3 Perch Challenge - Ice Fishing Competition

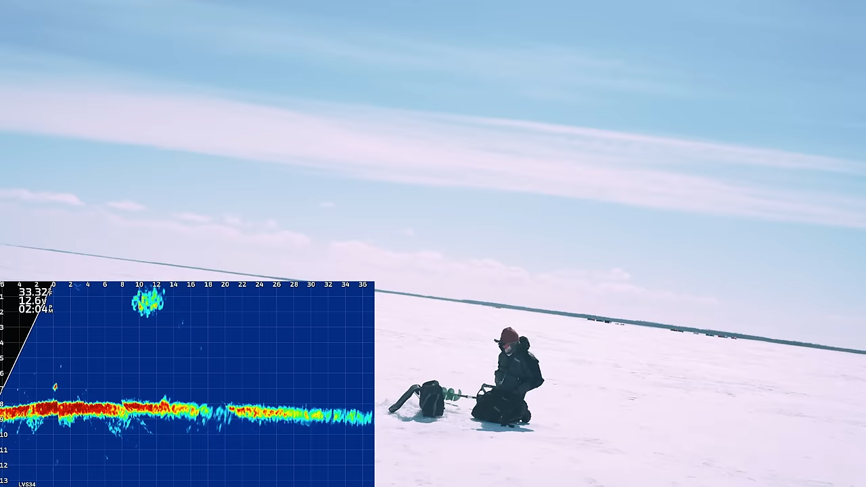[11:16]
Nice fish rolling in, Brando, 14 feet away.
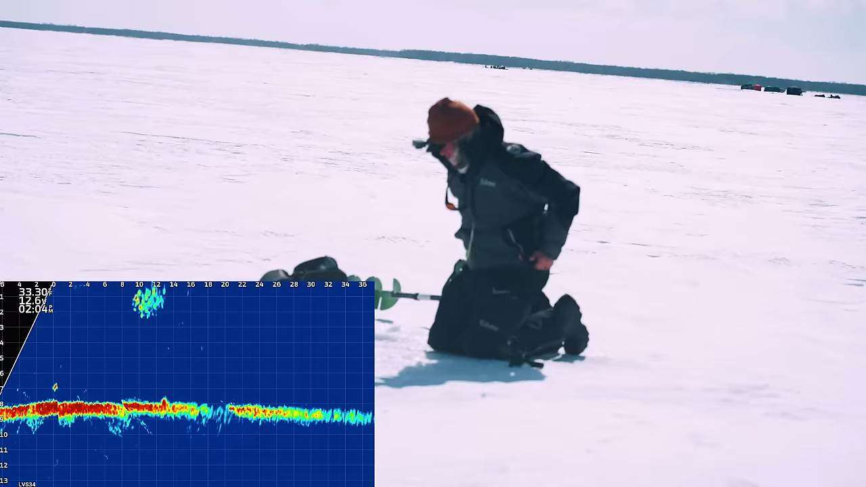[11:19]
Ooh, two moving in here. I like this.
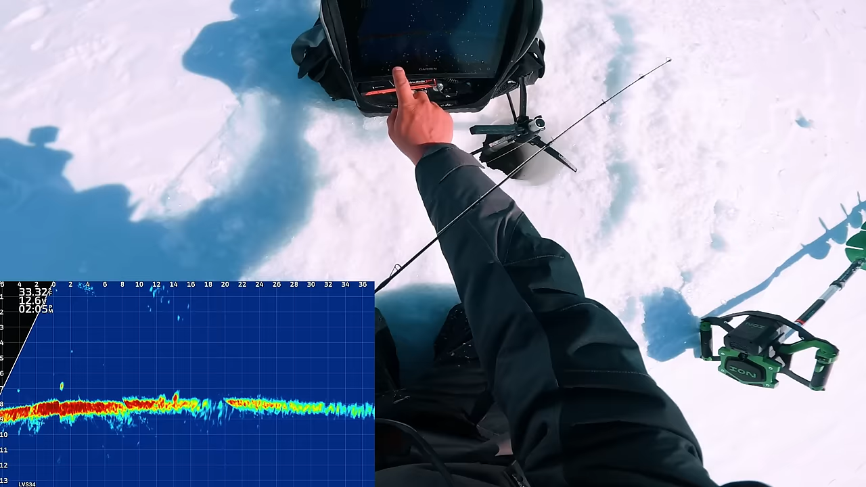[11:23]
I kind of want to try to drill on top of them, but I don't know.
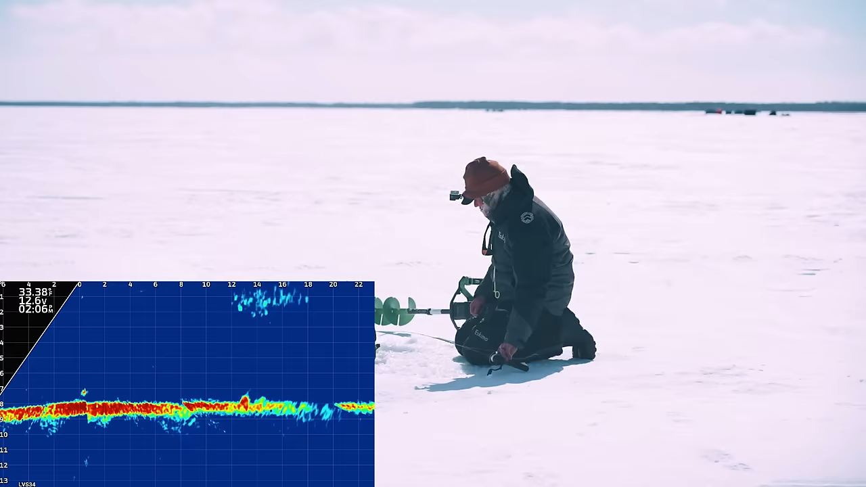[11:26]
These fish are not moving. I'm going to try to drill on top of them.
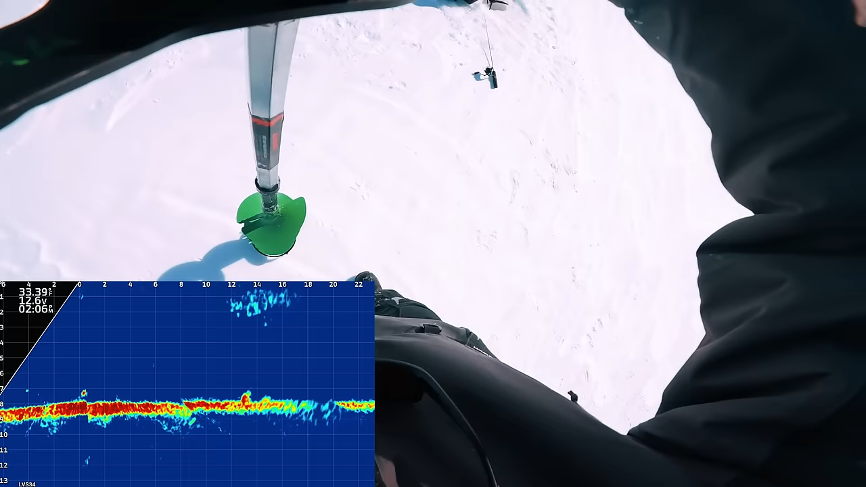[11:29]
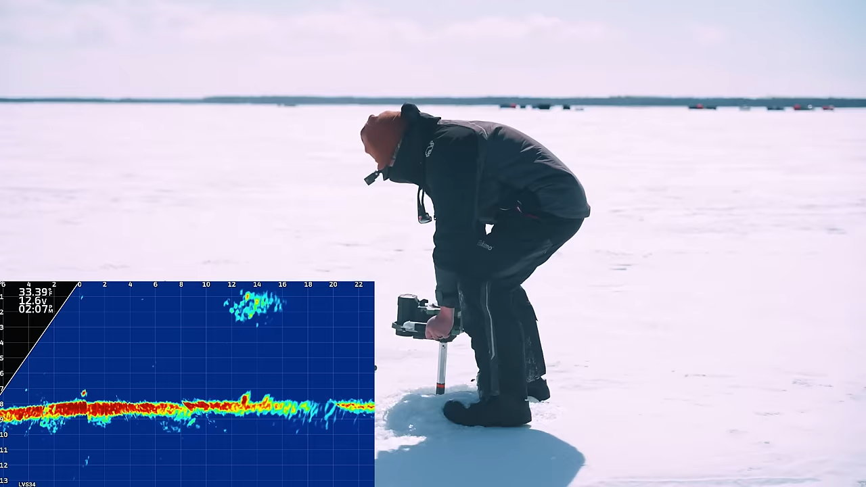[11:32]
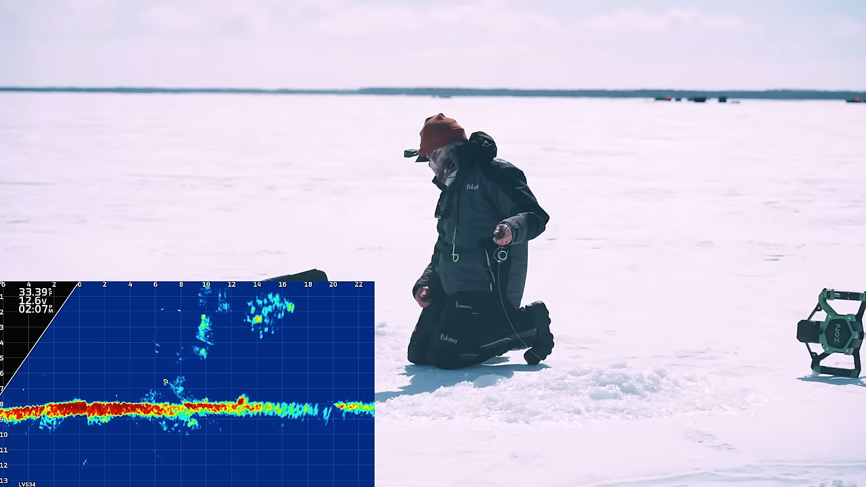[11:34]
Oh, this might actually work. This might actually work. He's coming towards me. I think these fish are small. Oh yeah, we're on.
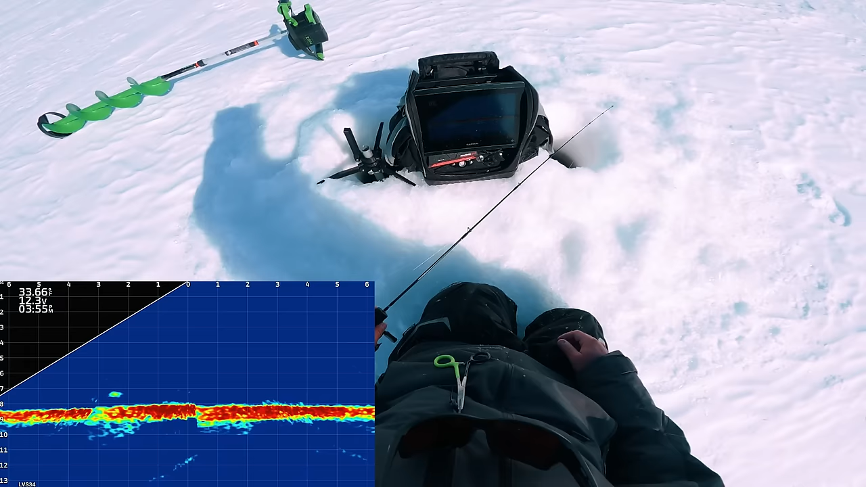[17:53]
Classic, just fish staring at the bait. Here we go. Oh, another fish coming in. This one might be bigger, who knows? Oh yeah, this other one's bigger.
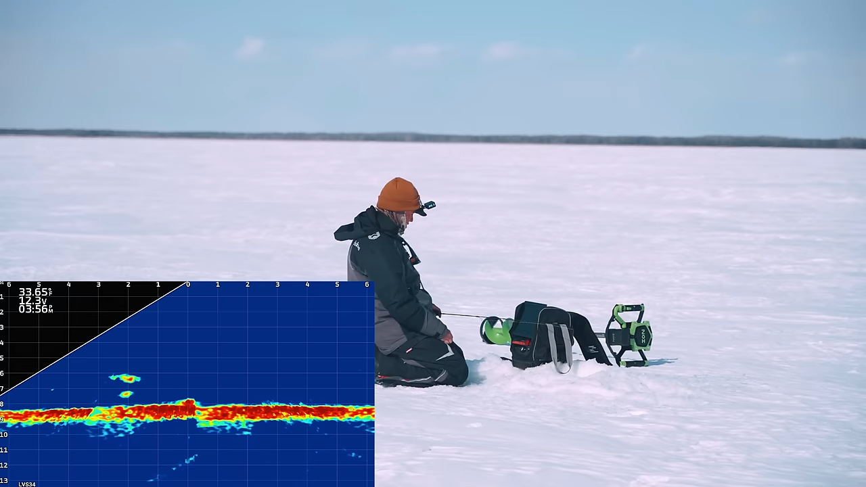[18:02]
Oh wow, there's stuff happening right now. This looks even bigger, this fish that's coming in. Far one. I'm gonna just let it be. I'll catch it then.